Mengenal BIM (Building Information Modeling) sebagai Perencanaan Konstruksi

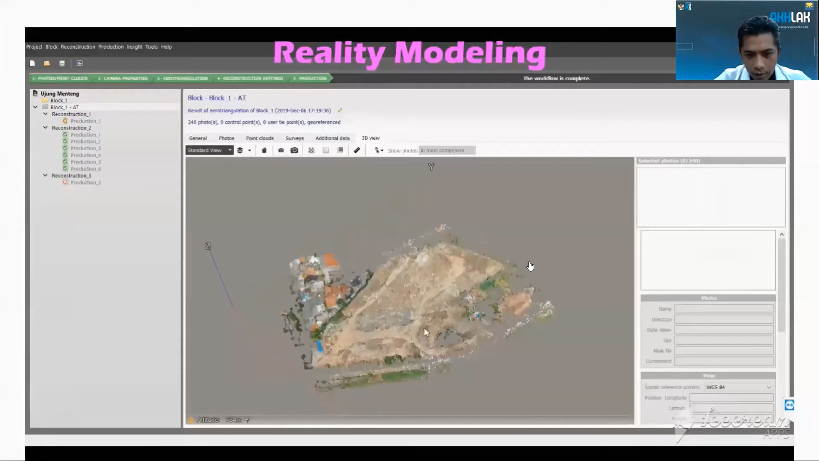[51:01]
Kita bisa mengeksplor desain lebih dalam.
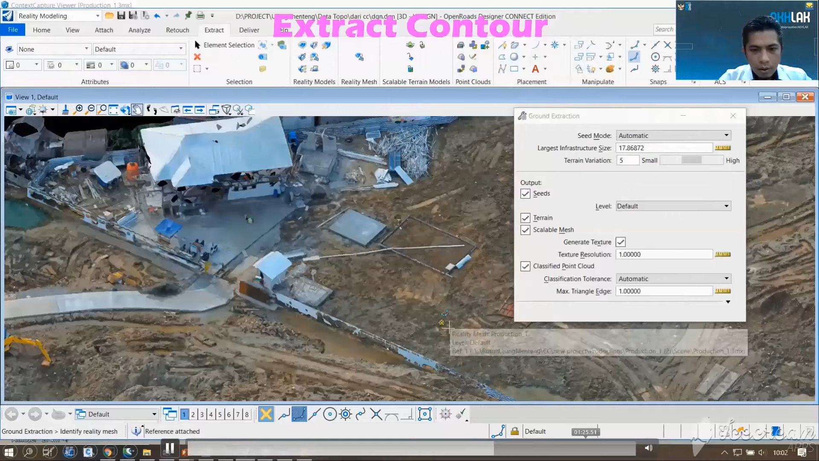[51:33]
Foto drone itu kita bisa dapatkan kontur